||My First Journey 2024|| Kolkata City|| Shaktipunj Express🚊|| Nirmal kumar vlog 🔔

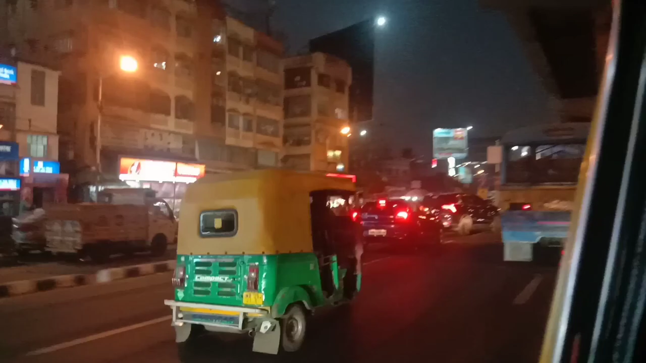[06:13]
थे अपने रूम की और देख सकते हैं साम का नजारा काफी शानदार लग रहा था